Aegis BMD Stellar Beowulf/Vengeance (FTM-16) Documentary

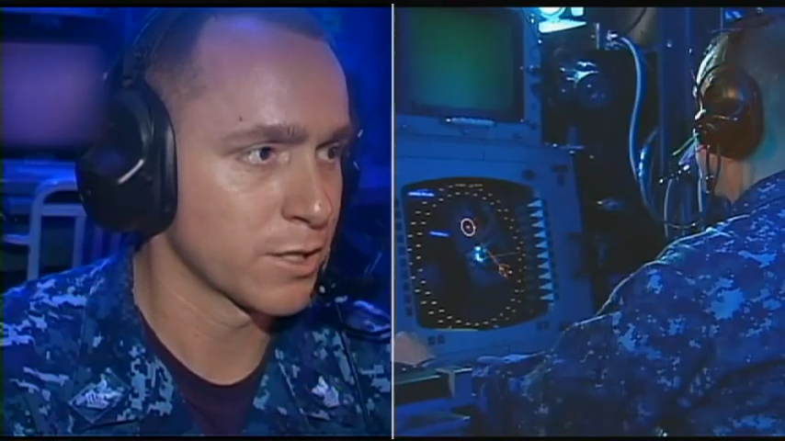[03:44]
The ship, operating in a combat configuration, evaluates the target and declares it a threat. Aegis BMD processes SPY-1 radar information and executes discrimination logic to identify the target. And the Aegis weapon system prepares to
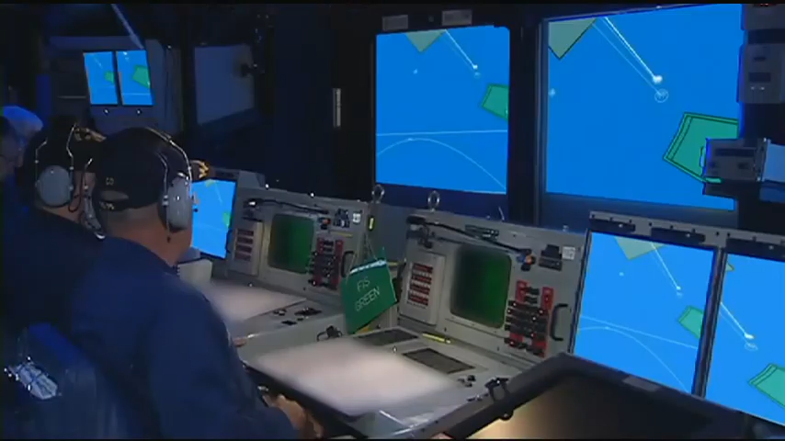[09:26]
identify the lethal object, and send tracked data to the ballistic missile defense system.
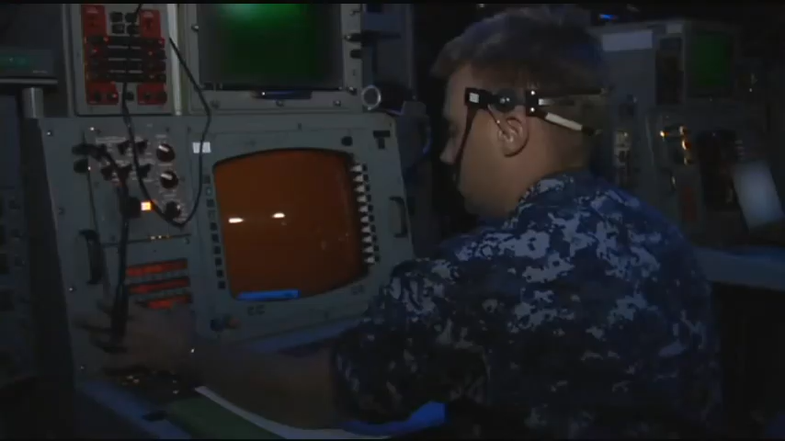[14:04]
Here, ship's force waits for the launching of a sophisticated ballistic missile target to track and conduct a simulated intercept.
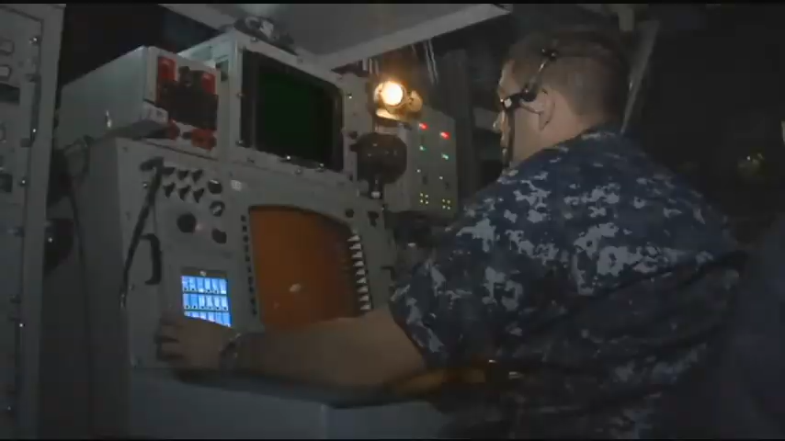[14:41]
waiting the firing of a ballistic missile target to begin FTM-16.